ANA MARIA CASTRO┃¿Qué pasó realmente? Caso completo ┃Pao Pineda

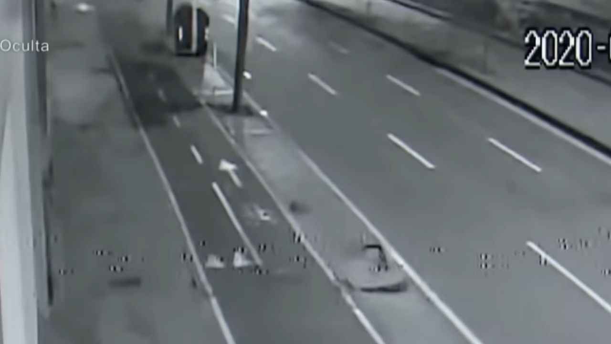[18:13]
pero muestra algunas pistas en la cámara de seguridad se observa que un carro se detiene aproximadamente 40 segundos en el lugar y luego inicia su marcha nuevamente este carro lo identifican, es la camioneta de Paul y minutos después, o sea, pocos minutos se ven unas piernas caminando